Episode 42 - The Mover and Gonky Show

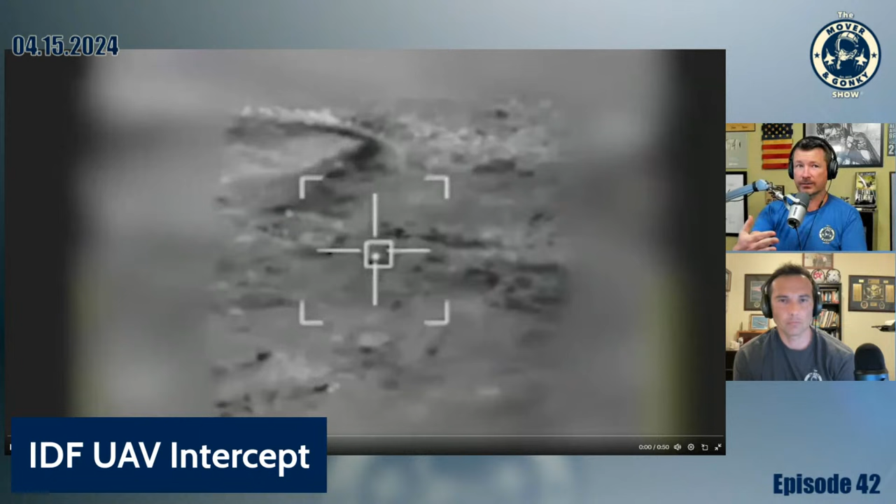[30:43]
I think this is like a F-35 tracking another, like a surface to air intercept. I don't know that this is from that, but anyway, here's the. I mean, it could be.
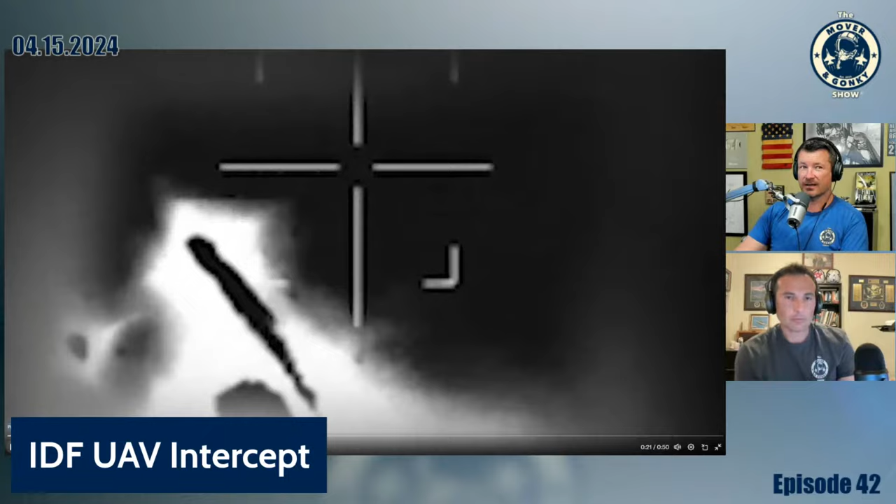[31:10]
So that's the Shahid, I think, drone. Look at that thing. Yeah. I want to bring this up for the UAV crowd, the UFO crowd. See, there's no propulsion. That's just how they look. Every time we do one of these, they're like, whoa, like, that's just how they look. He was a little late, in light speeding himself out of the Wes. Yeah. Like, oh, it's gravity. No, that's just how it looks.